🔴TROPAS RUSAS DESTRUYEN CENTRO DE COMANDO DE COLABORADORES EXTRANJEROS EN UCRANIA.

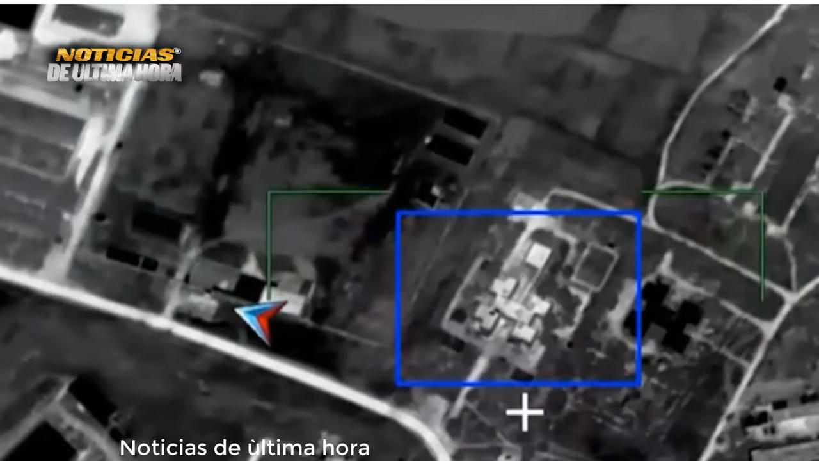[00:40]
múltiples Heimars de fabricación estadounidense que fue localizado con el uso de sistemas de reconocimiento en un hangar en el pueblo ucraniano de Nopopretrovka,